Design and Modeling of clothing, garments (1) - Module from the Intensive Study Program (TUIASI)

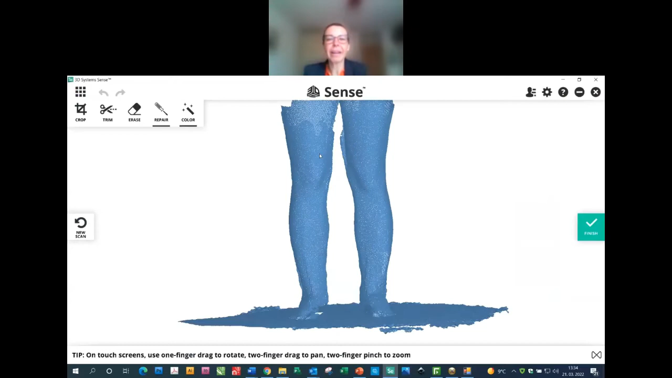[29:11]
there there we could see a scan of one uh of a pair of legs and this is our uh
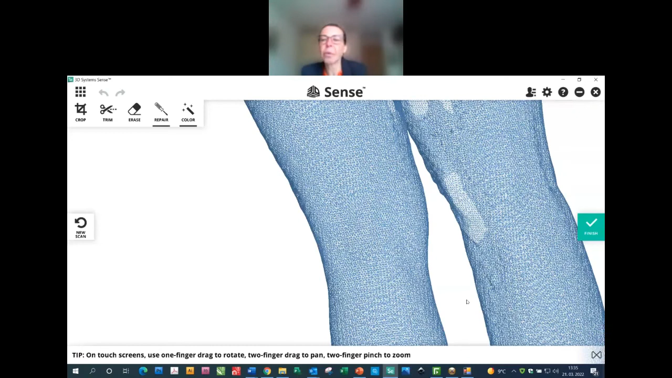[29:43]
or with uh uh um with optical scanners uh uh and we need to model
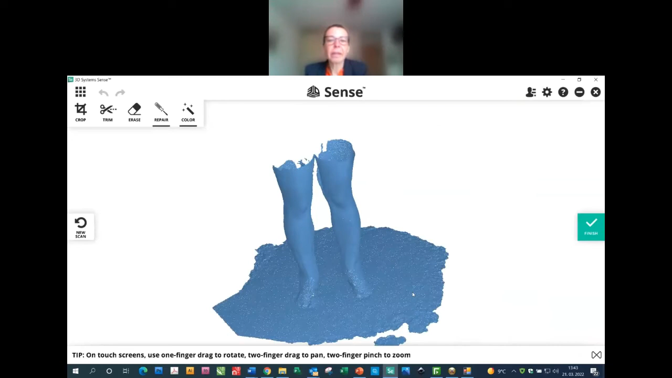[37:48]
what that means so the crop tool we could adjust the crop tool it's go very simply
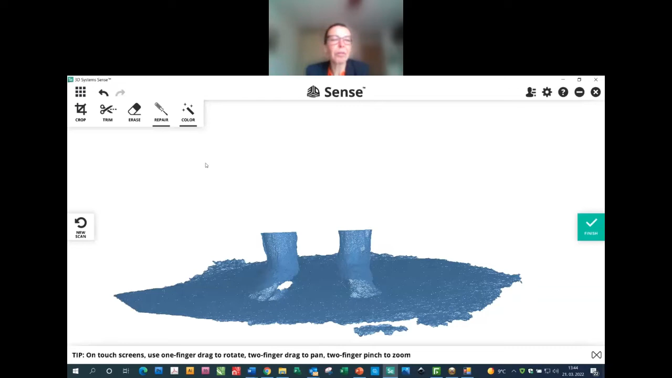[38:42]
and you could see uh what is streaming it is streaming this part which i don't want to trim it so uh so uh then uh there is the simple erase tool and what means um repair tool that we are can
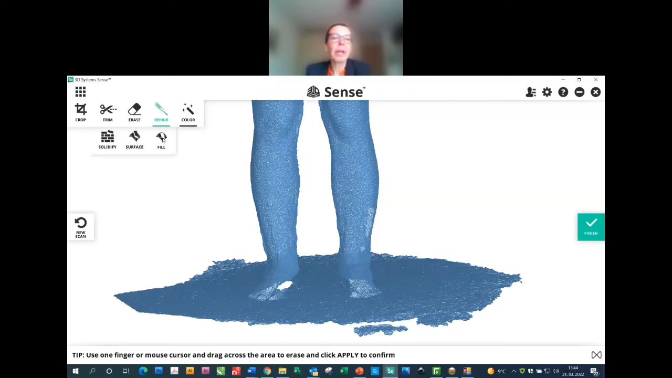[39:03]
perform a feeling of the the uh holes into our body model